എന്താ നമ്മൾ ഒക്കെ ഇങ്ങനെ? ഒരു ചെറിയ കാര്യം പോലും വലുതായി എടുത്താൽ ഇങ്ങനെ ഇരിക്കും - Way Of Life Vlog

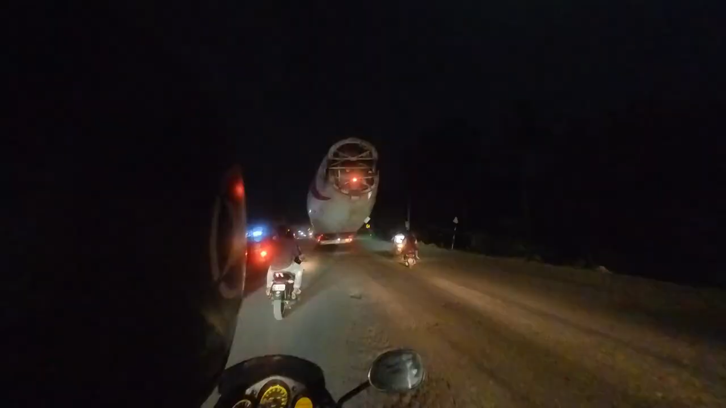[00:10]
ഓ ചെയിനിലും ഇതുണ്ട് ഈ ഫ്ലൈറ്റിൻ്റെ നോസും ബാക്കിലത്തെ സാധനവും പിന്നെ രണ്ട് ചിറകും എല്ലാം വേറെ വണ്ടിയിലാണ് കൊണ്ടുപോകുന്നത് ആ വണ്ടിയാണ്
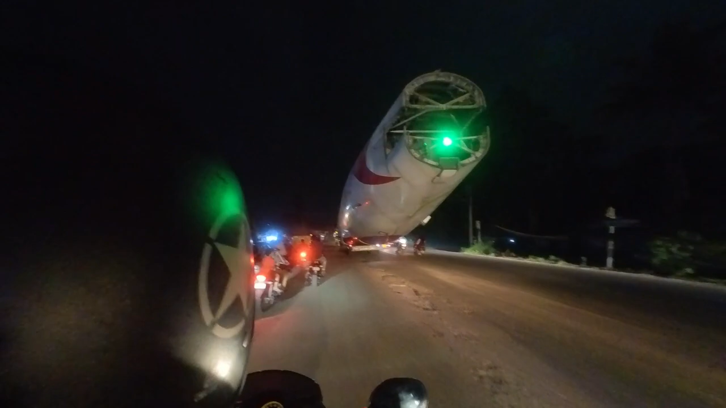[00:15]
ഇടിച്ചത് കെ എസ് ആർ ടി സി ആയിട്ട്
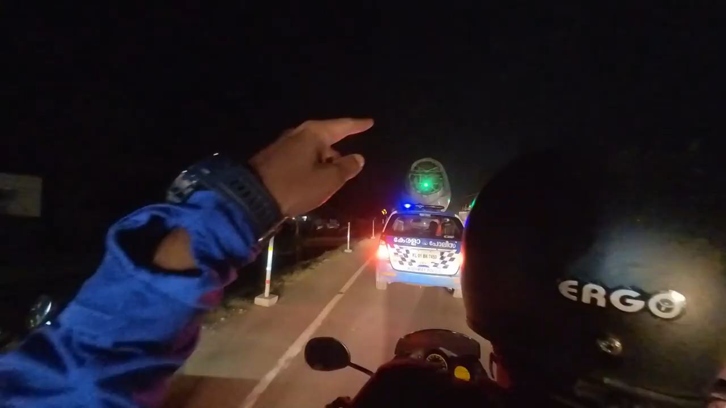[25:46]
ഫ്ലൈറ്റിൻ്റെ ബാക്കി പോലീസ്, പോലീസിൻ്റെ ബാക്കിൽ ആൾക്കാരെല്ലാം സെൽഫി വീഡിയോ കോളൊക്കെ ചെയ്ത് അങ്ങ് പോവുകയാണ്.
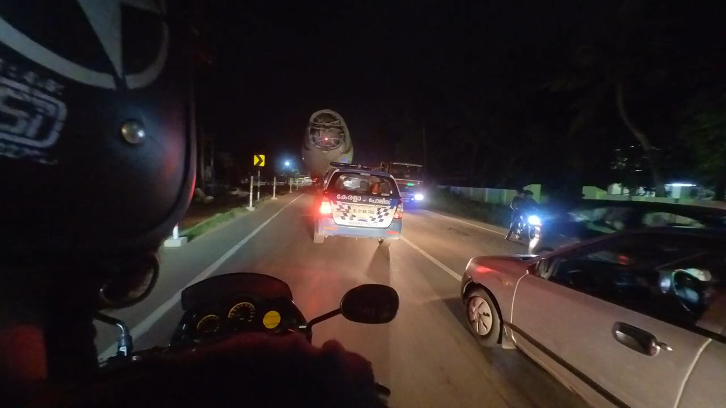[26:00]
അതായത് ഒരു ഉത്സവത്തിനോ ഈ ഒരു പെരുന്നാളിനോ ഇല്ലാത്തതിൻ്റെ അത്രയും വാല്യൂ ആണ് ആൾക്കാർ കാണിക്കുന്നത് ഇതിനു വേണ്ടി.
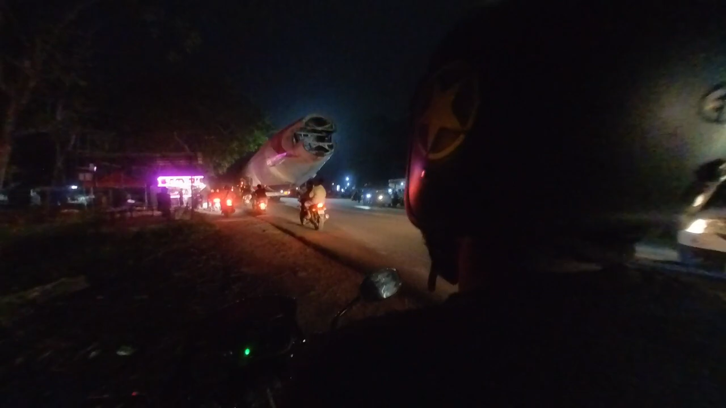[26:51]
പക്ഷെ പുള്ളി 15 ദിവസത്തേക്ക് എത്തിക്കാനാണ് തീരുമാനിച്ചിരിക്കുന്നത്. നാട്ടുകാർ അകമ്പടിയുടെ അവർ പോട്ടല്ലേ ബ്രോ.
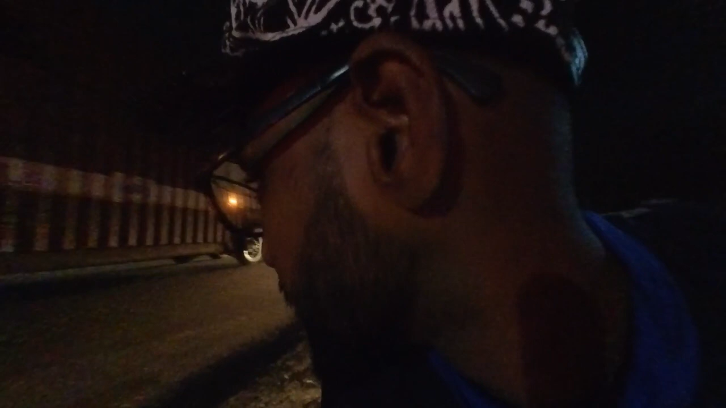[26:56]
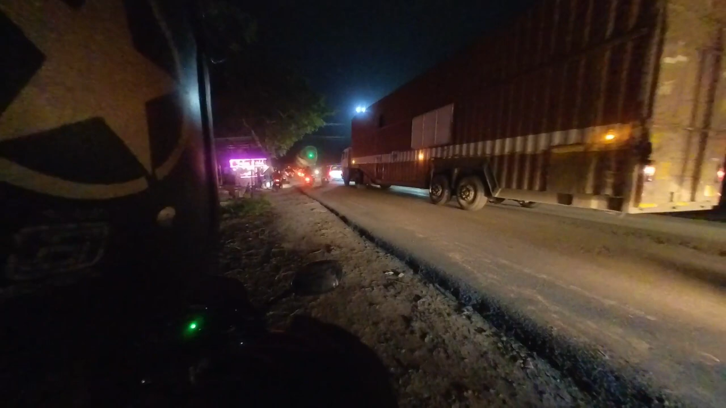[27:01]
എന്നെ എൻ്റെ ഡൗട്ട്, ഈ ബാക്കിൽ കിടക്കുന്ന ട്രെയിലർ എങ്ങനെ ഓവർടേക്ക് ചെയ്യും?